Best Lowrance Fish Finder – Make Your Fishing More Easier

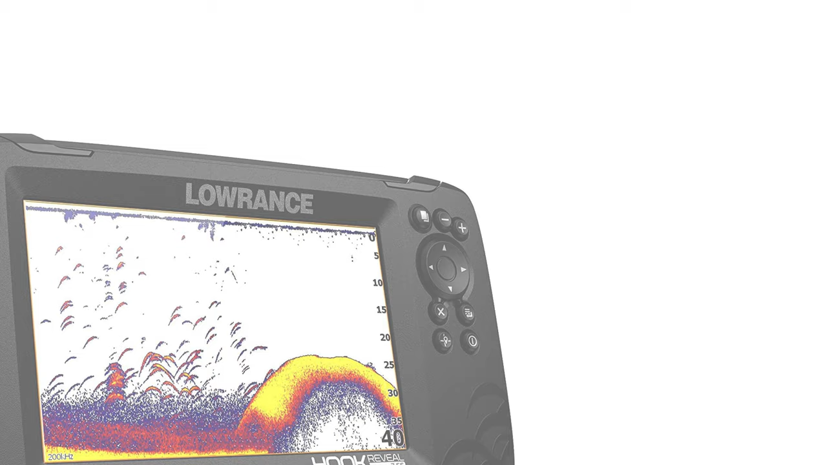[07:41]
number four lawrence hook fish finder
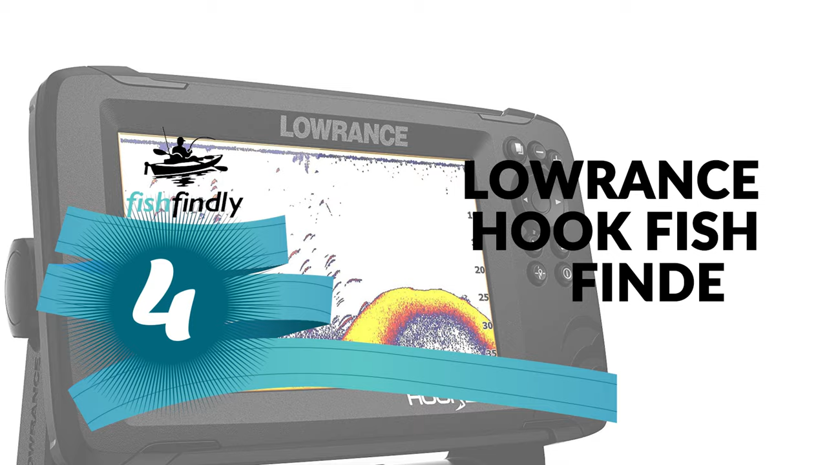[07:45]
with this lawrence hook fish finder fish are easier to find and easier to
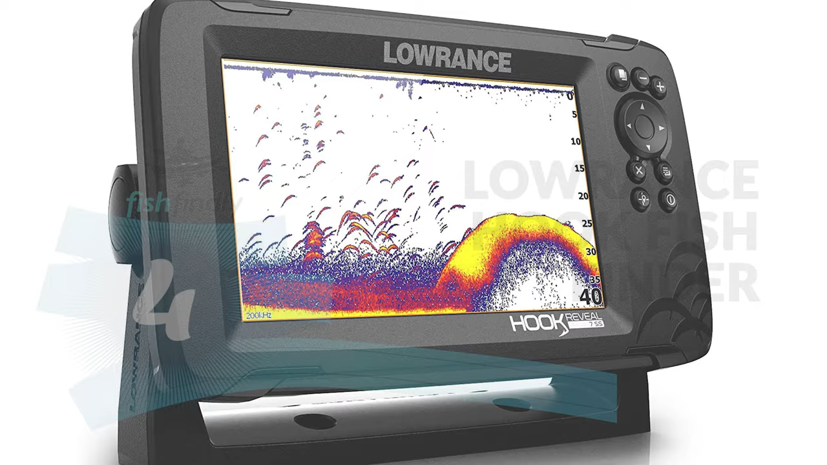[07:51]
identify the fish reveal combines the target separation of lawrence chirp sonar
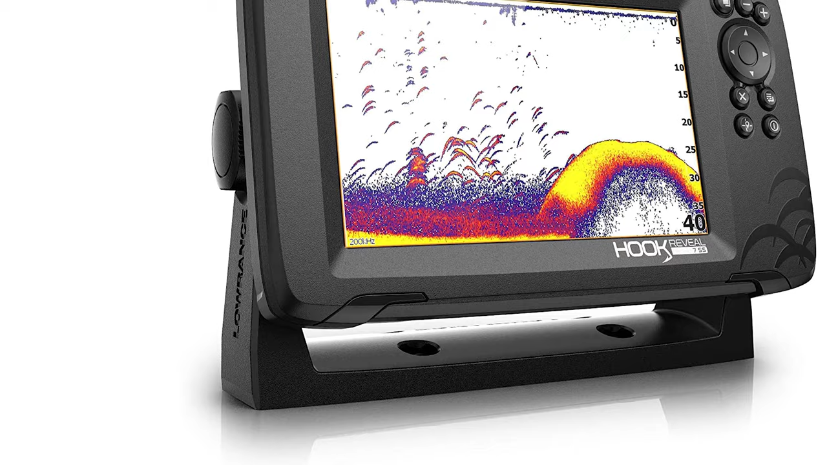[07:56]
and the high resolution images of structure from downscan imaging to make fish light up on your
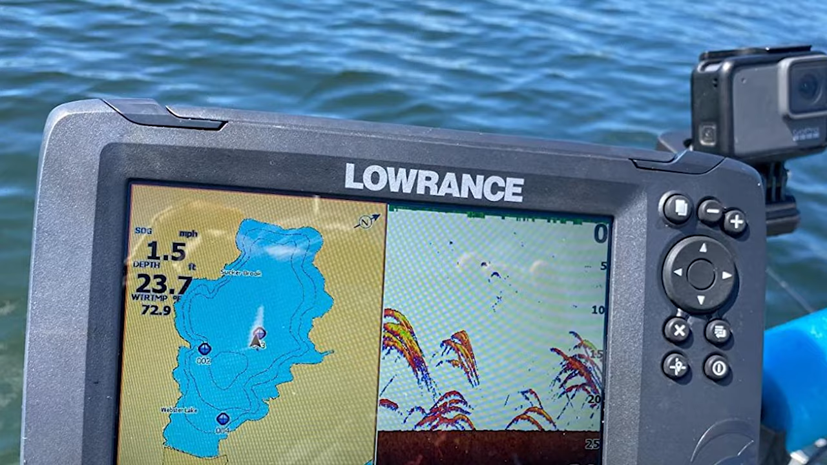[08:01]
On screen: depth 23.7 ft, speed 1.5 mph
display the lawrence hook fish finder comes with a basic gps it is also equipped with the fish reveal feature that permits you to pick the fish arch data from
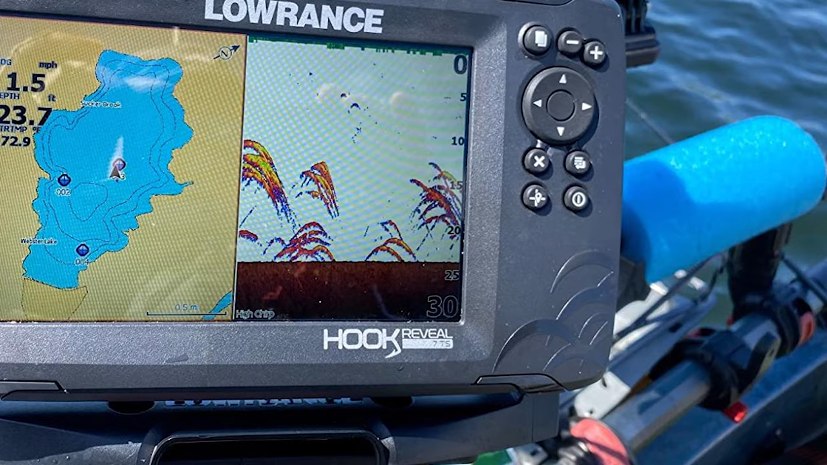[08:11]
On screen: depth 23.7 ft, speed 1.5 mph
the chirp sonar to the downscan view there are more features that this unlocks
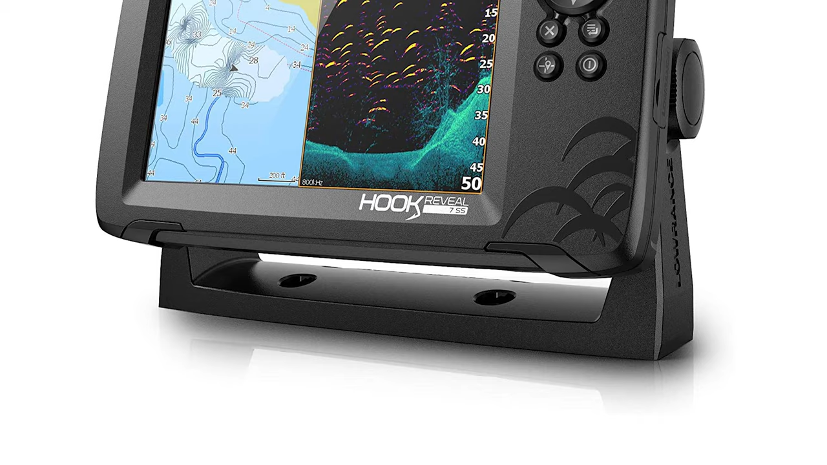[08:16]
additionally another feature that makes this lawrence unit special is the sonar auto tuning feature this makes sure you're afforded much clearer views of fish than older lawrence units could the noise reduction feature also helps to get you cleaner images
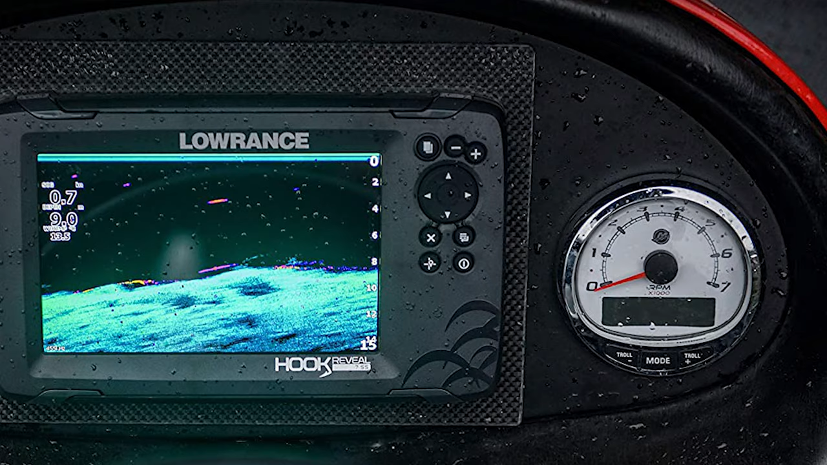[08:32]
this gps fish finder combo from lawrence also has chart plotting features it comes with a vast collection of high detail inland maps and seemingly endless waypoint saving capacity
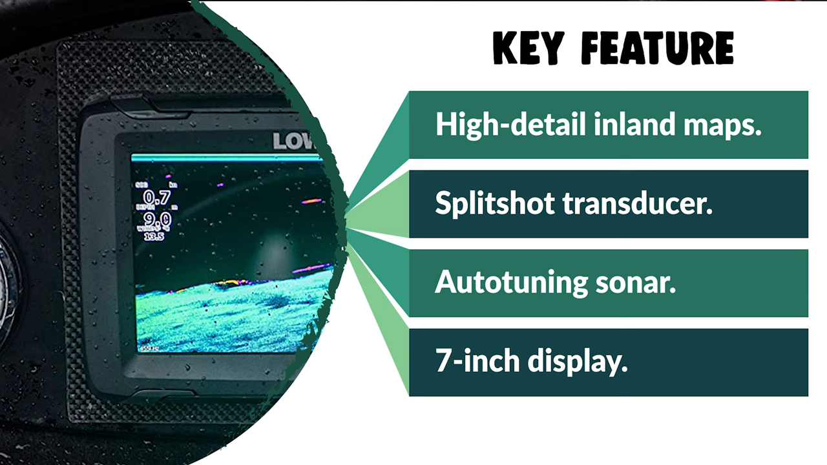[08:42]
lastly the large 7-inch display lets you enjoy all these features easily
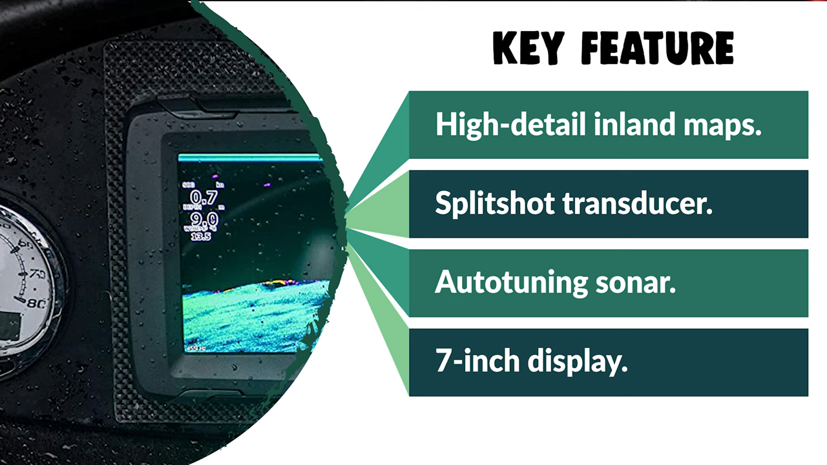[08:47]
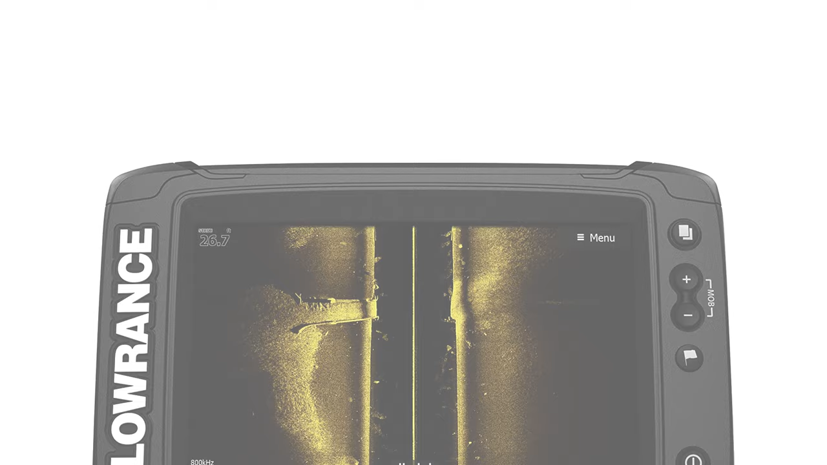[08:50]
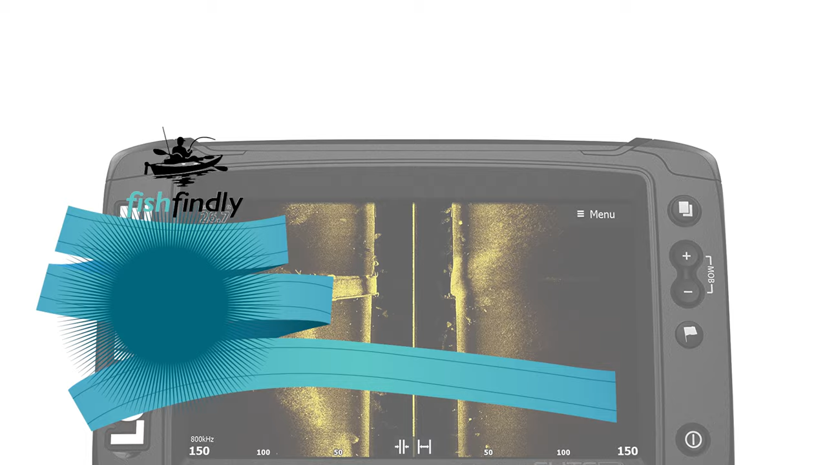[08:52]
number three lawrence active imaging fish finder if you
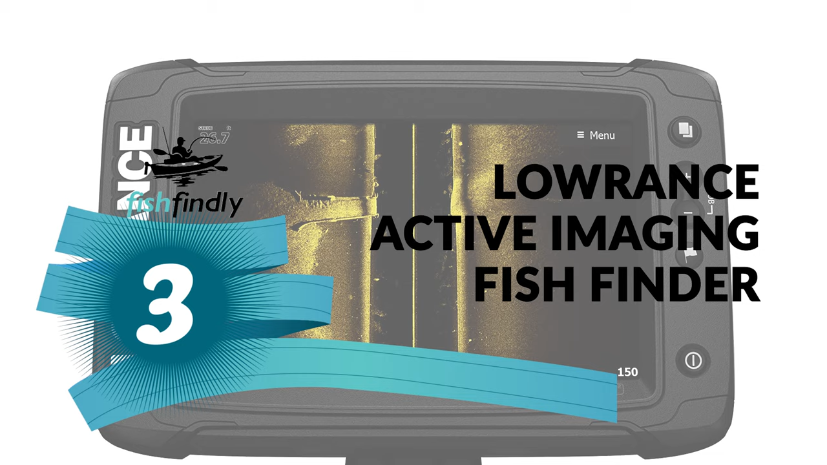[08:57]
are looking for the best lawrence fish finder then look at this lawrence active imaging fish finder it is
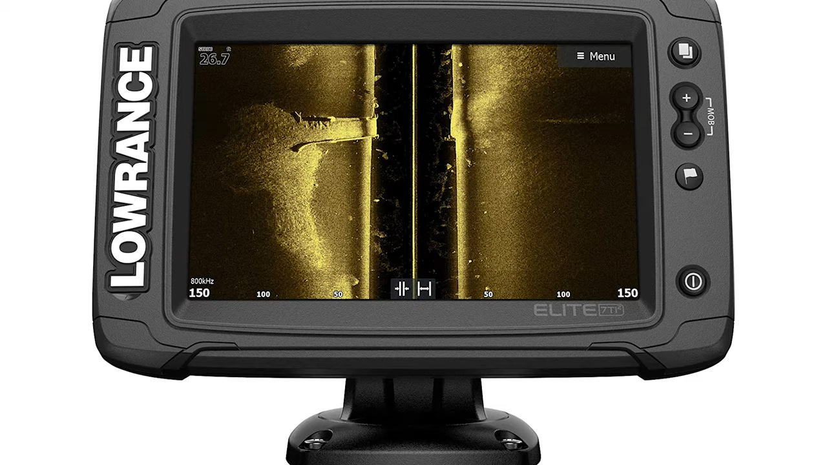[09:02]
one of the best lawrence fish finders on the market this lawrence active imaging fish
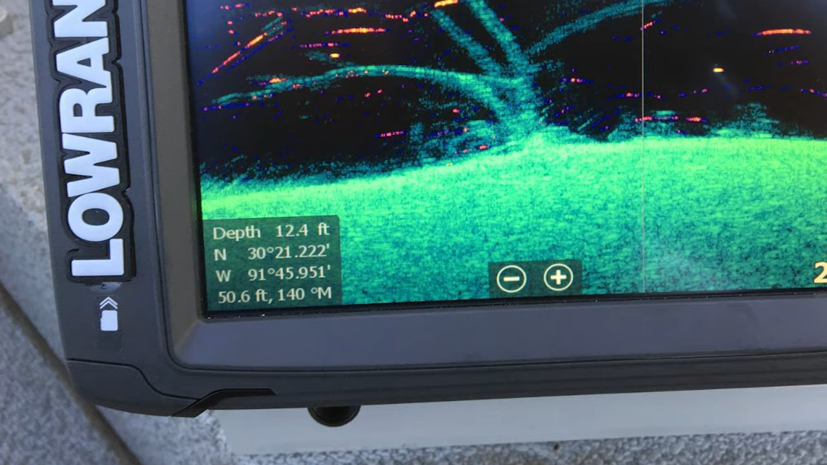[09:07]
On screen: depth 12.4 ft
finder comes with a high resolution 7-inch solar max display that makes it easier to identify
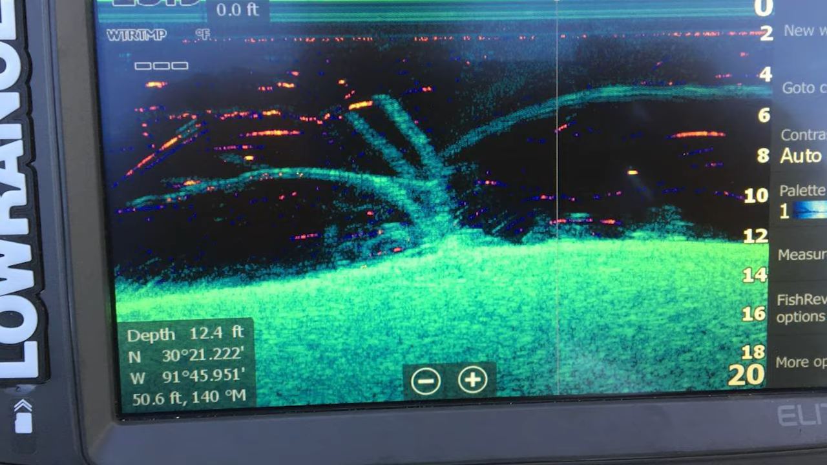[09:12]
On screen: depth 12.4 ft
fish and structure with new enhanced screen clarity and target separation see
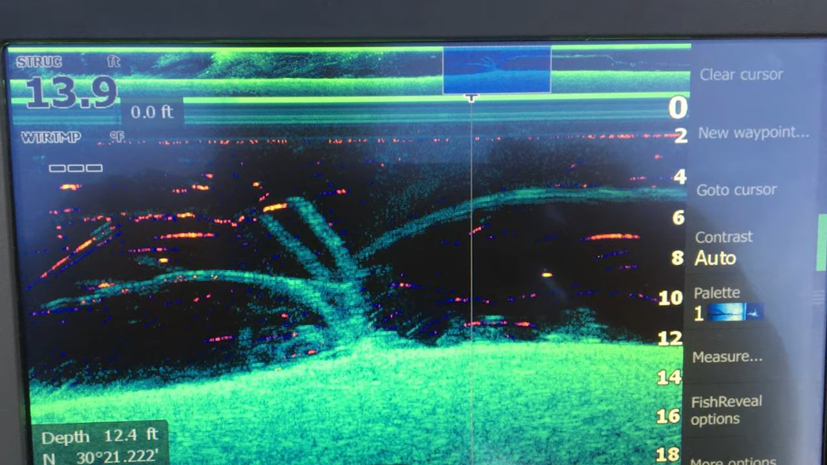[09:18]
structure and cover with a new level of high resolution detail and unmatched sides
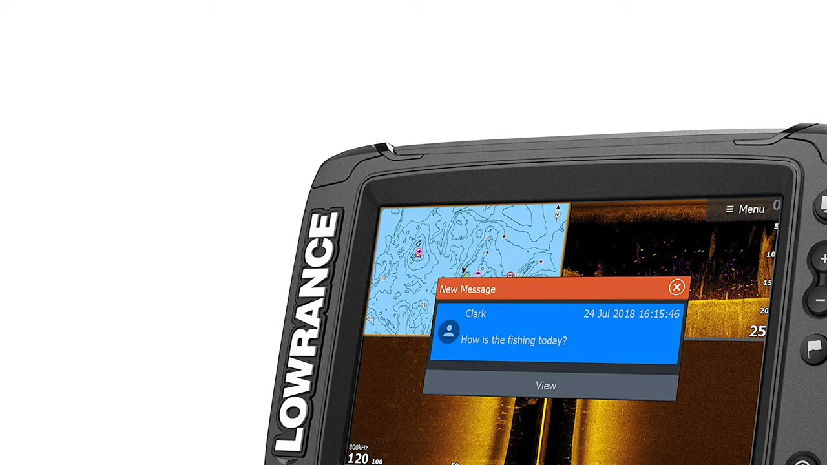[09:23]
can range with new it has a 3-in-1 active imaging transducer it features chirp sonar side scan and down scan and active imaging 2-in-1